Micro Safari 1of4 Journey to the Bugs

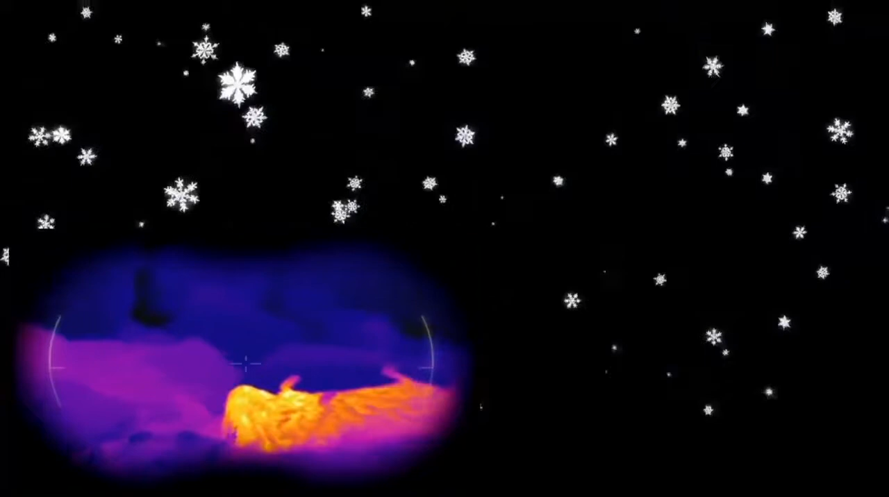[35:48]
That's what the stench is. It's the corpse of a field vault, I think. What was that? Scurrying spider, stick close.
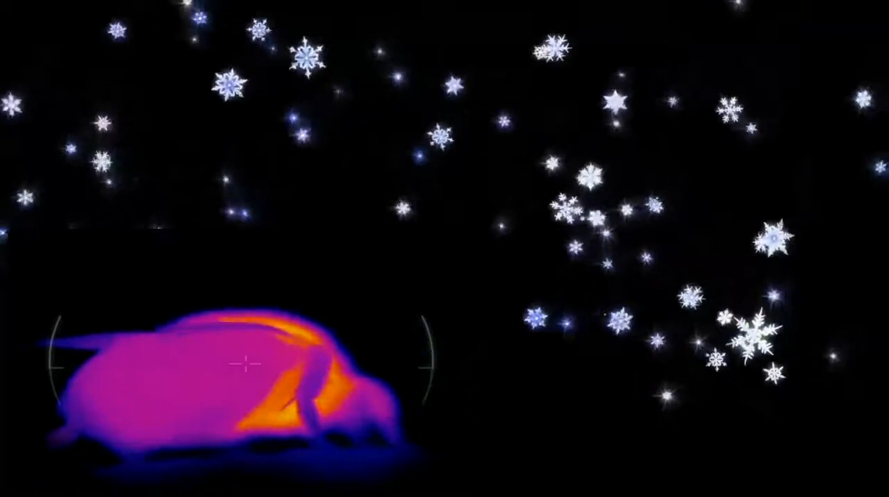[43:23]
She's going to get first pickings at the pollen and the nectar.
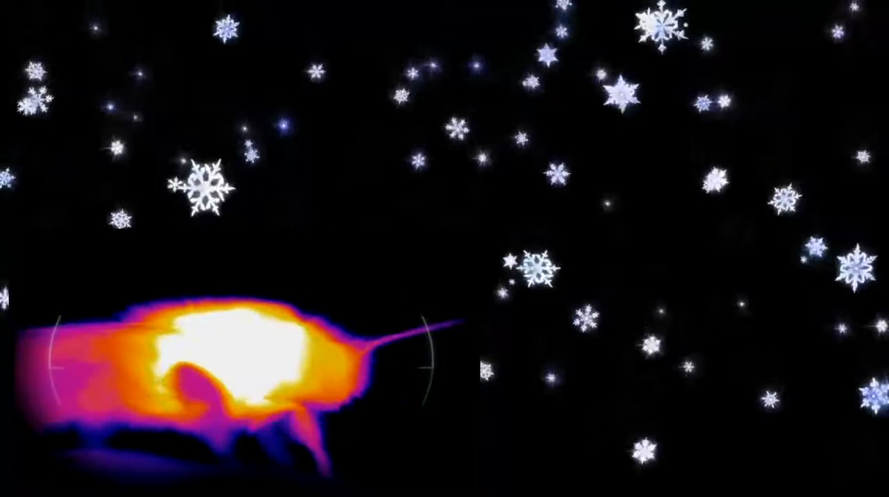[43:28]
And she must be warm enough now.